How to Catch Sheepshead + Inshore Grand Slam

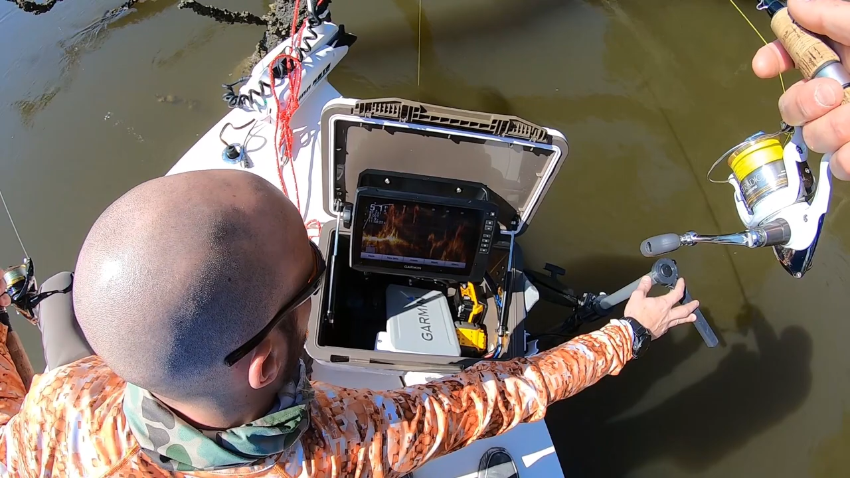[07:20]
Oh It still doesn't twitch out very much So every now and then you guys You got to You got to twerk that handle Twerk it So a live scope is basically a live radar image It's looking down It's constantly throwing signals and receiving signals
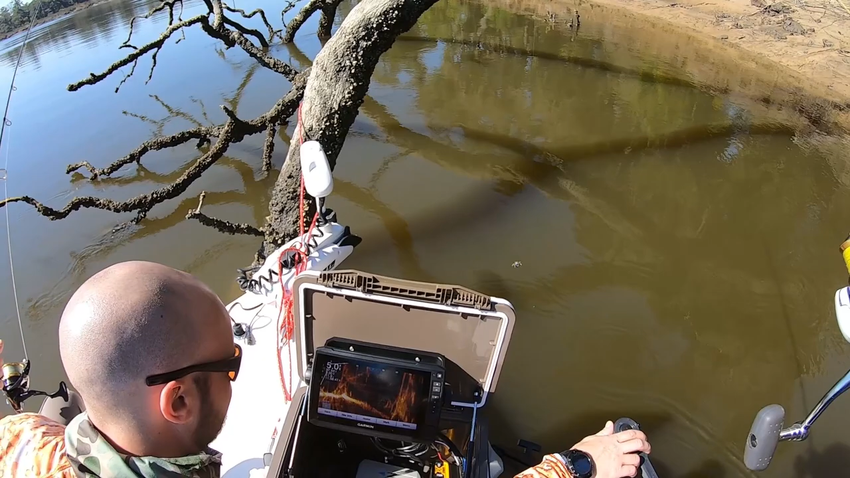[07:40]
Bouncing off of things That's what's giving you that image Just like your sonar does on your boat But this is doing it at a very, very fast rate It's giving you almost a 3D image of what's down there He's got this thing set up in just a basic What is that? A Magellan live bait box or something? Yep It's a Magellan It's a dry box $50 dry box They got it at Academy You put those hinges on?
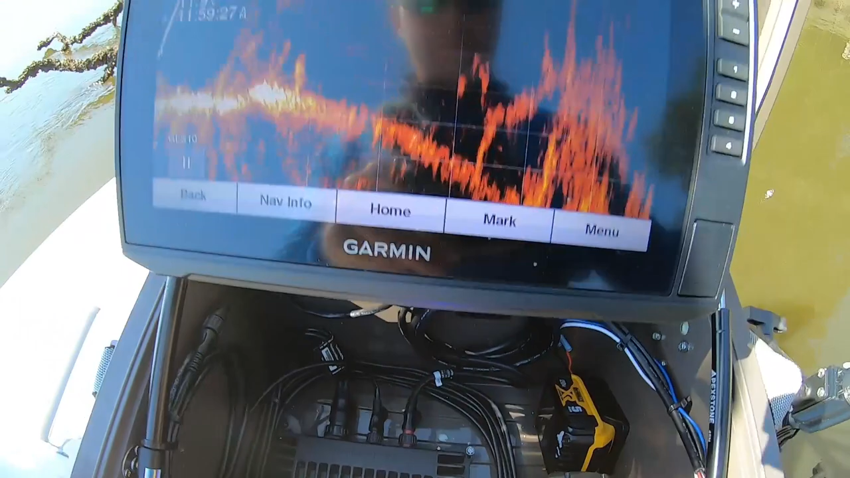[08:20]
And there's the unit It swings off to the side over here just like that